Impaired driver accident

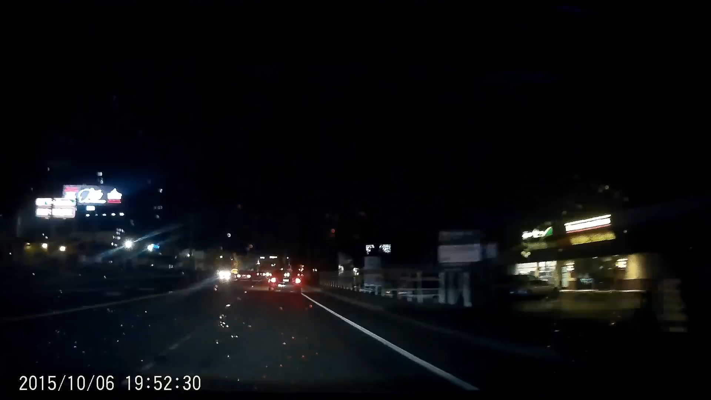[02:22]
I'm calling because my husband and I are driving behind somebody who is very clearly drunk, almost running off the road, almost hitting into people. He's now just swerving into other lanes. We are on Bothell Everett Highway going, what direction? South. Going? South. We're passing the Burger Master. Thank you.
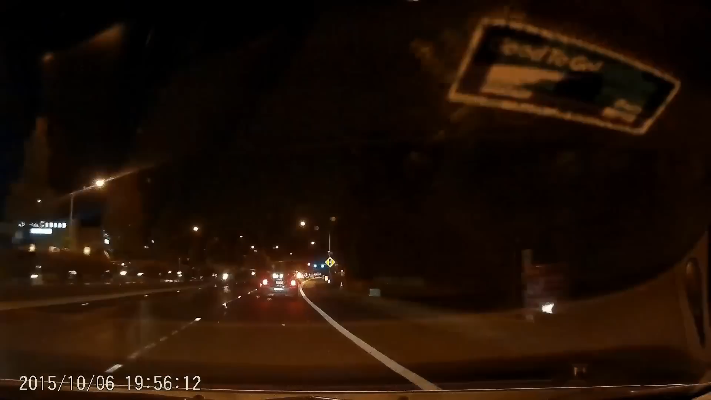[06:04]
Seriously, man. Oh my god. Keep your distance now. Do you want me to put my hazards on or something? No, because I don't want him to think that, to realize that we're following him.
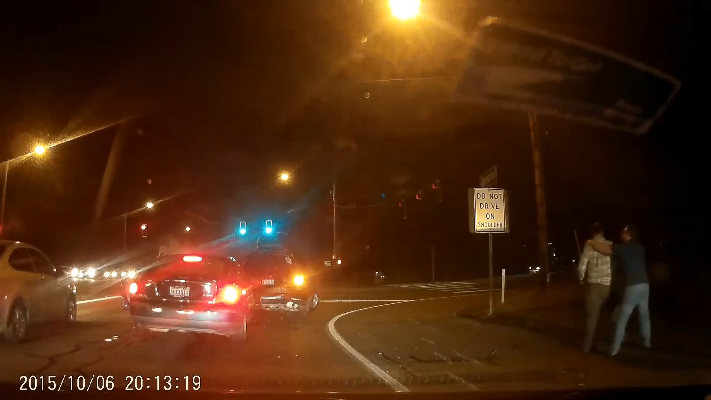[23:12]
Hi, this is the third time I've called. We were falling behind a drunk driver on the 522. He now hit somebody and is in an accident. We are on the 522. I can't see the cross street right now. Oh crap. Yes, I was. Thank you so much.